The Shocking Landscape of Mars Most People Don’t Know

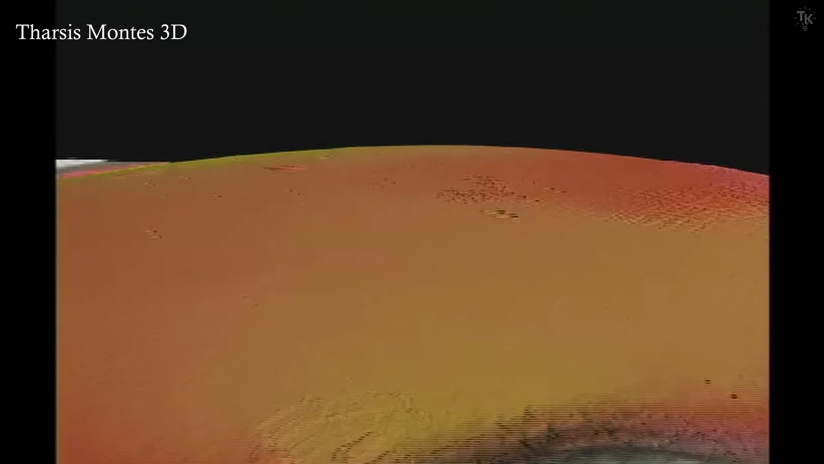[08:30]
In this footage, there are four mountains so tall that they can't be seen even from space.
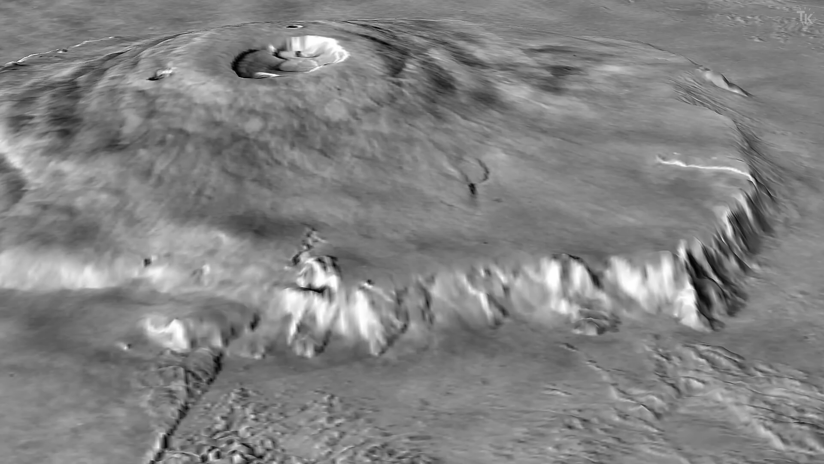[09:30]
Although Olympus Mons is 2.5 times taller than Mount Everest, images show that it has a flattened squash shape. Its diameter is around 600 kilometers, almost covering the entirety of France.
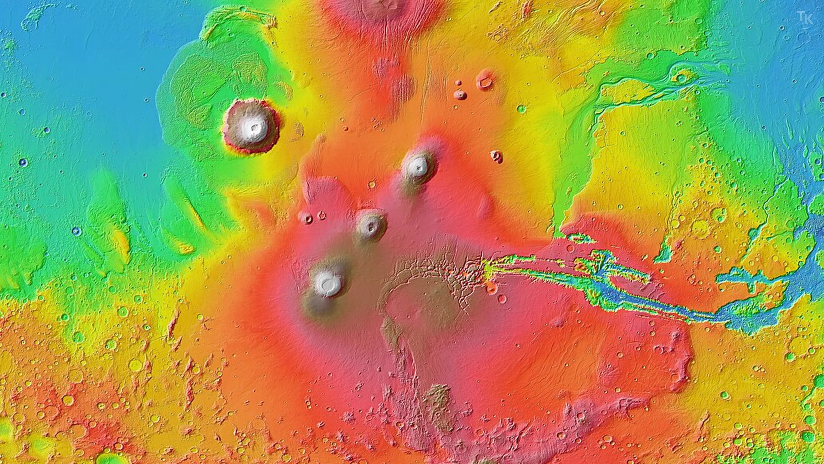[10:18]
A 2010 paper proposed that these four volcanoes are only part of a massive volcanic structure stretching 7,000 kilometers.